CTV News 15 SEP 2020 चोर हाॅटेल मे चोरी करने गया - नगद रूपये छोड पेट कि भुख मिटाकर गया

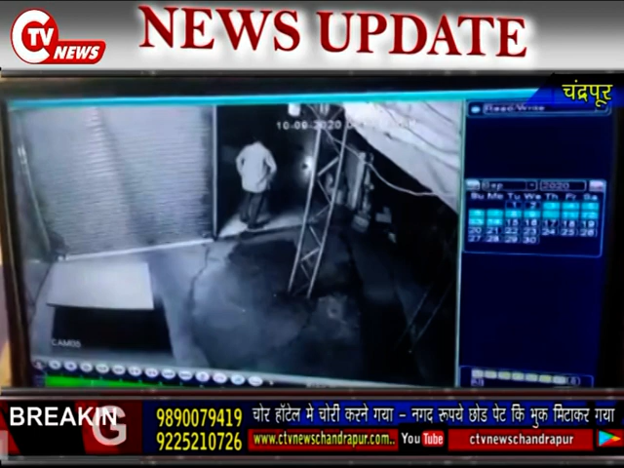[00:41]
घुसा होटल में मौजूद वहाँ पर नोटों की गड़ियों को उसने हाथ नहीं लगाया और वहाँ पर खाने पीने की जो वस्तु थी उसे खाकर वह चलता मना और यह सब कुछ